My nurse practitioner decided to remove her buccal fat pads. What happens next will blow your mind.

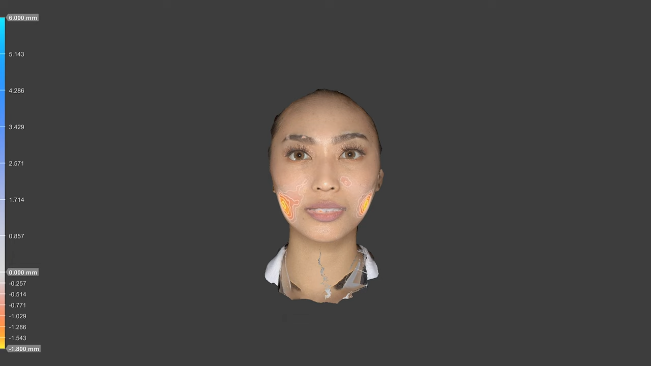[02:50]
Everything else is an onlay of two pictures so that the pixels in every skin feature is overlapped.